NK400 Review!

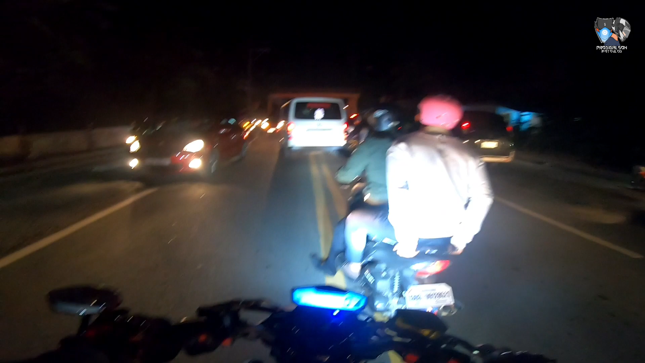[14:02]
Kahit pa parang napabilis yung Biyahe ko no Actually traffic na po dito sa Pansol Balik ulit sa traffic Ang tail na ng traffic ay nasa Anos na ng Los Baños Kung familiar kayo rito sa Laguna no From Pansol To Los Baños na po Ang buntot ng traffic Dahil sa Pansol no